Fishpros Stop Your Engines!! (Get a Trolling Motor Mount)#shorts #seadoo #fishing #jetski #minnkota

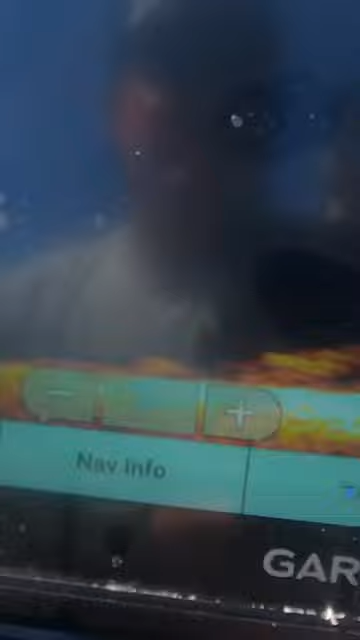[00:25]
All of these fish that you see down here at the bottom, these big clouds, these are all trout.